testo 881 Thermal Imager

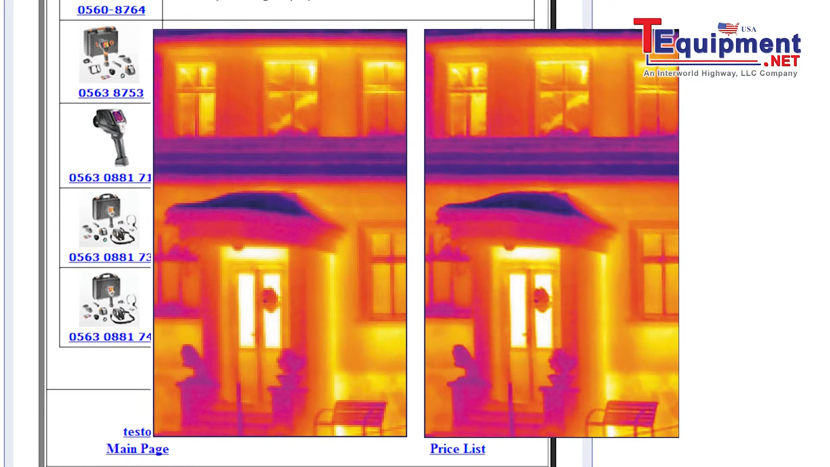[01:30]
It will increase the resolution by four times creating a 320 by 240 pixel display image, as well as increasing the thermal sensitivity by a factor of 1.6.